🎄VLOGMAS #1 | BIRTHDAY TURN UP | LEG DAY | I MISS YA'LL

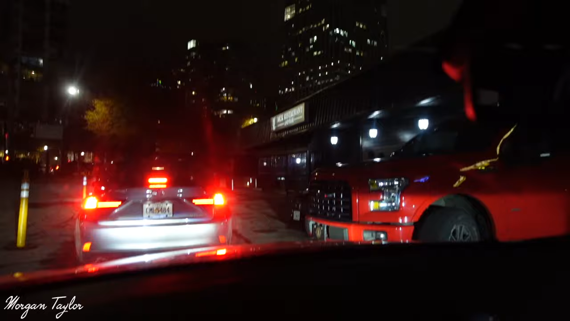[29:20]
So I'm just waiting here to park the car. So they can valet it and we can go in.